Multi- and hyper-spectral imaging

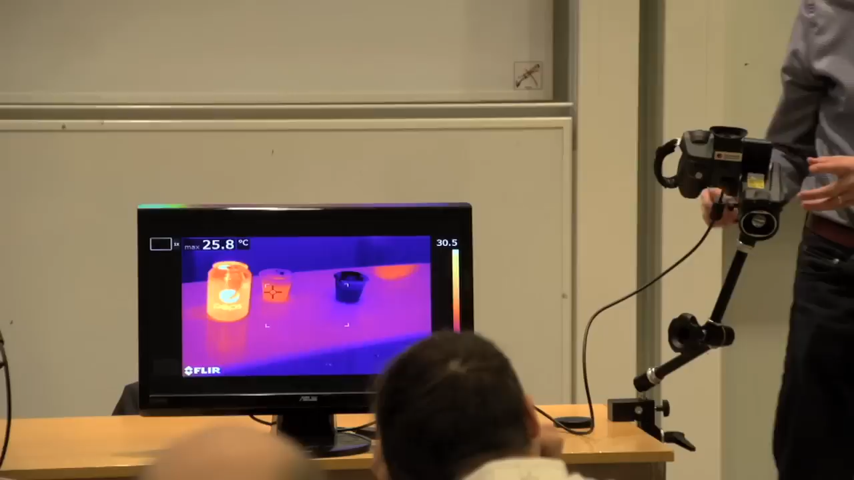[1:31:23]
On screen: max 25.8°C
So, by manipulating the emissivities, it is, you get different looks, and in the thermal.
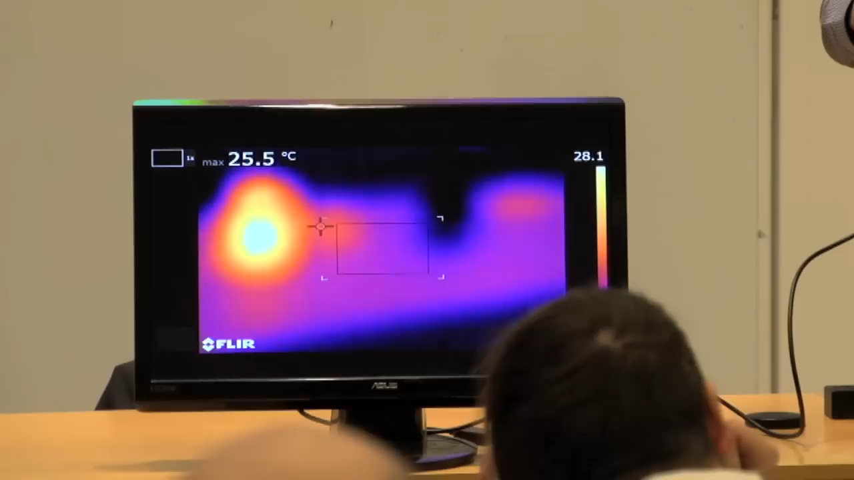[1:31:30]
On screen: max 25.5°C
And of course you can't trust the,
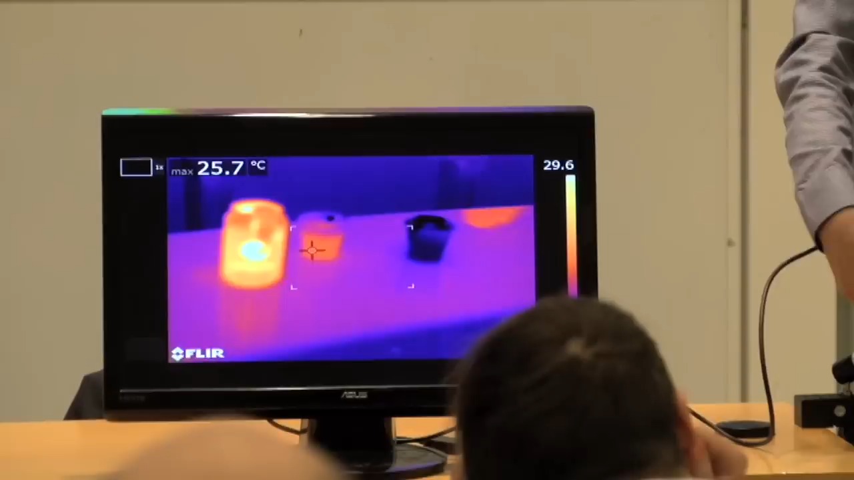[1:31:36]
On screen: max 25.7°C
trust the temperature measurements then. It's not that it's really warmer inside the Pepsi logo,